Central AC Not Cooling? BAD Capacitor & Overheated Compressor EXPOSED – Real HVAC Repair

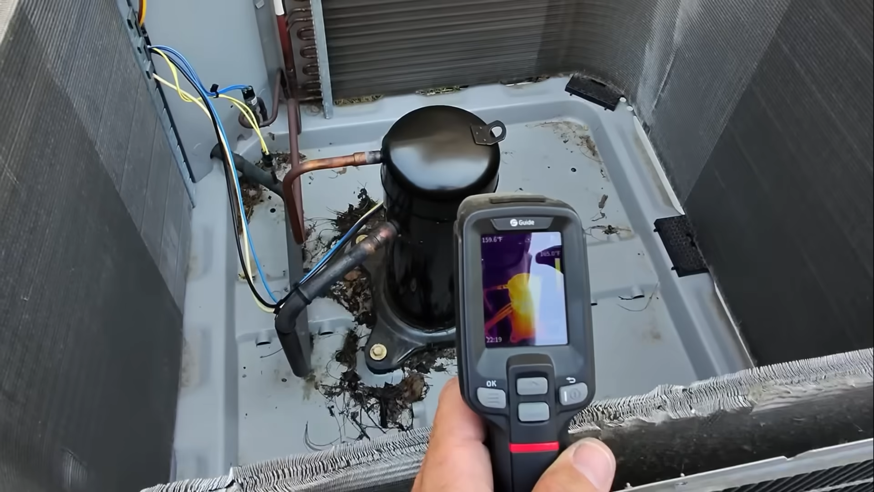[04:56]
blazing hot damn that's hot what's up with that folks